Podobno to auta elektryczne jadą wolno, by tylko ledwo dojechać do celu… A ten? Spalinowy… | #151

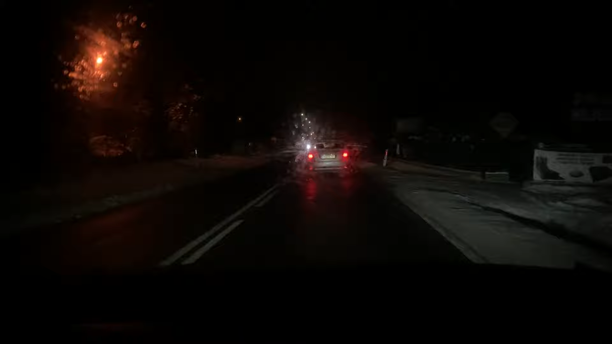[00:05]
40-38 na godzinę, gdzie można jechać 50 albo 70? Wcześniej było 70, on dalej jechał tam 40.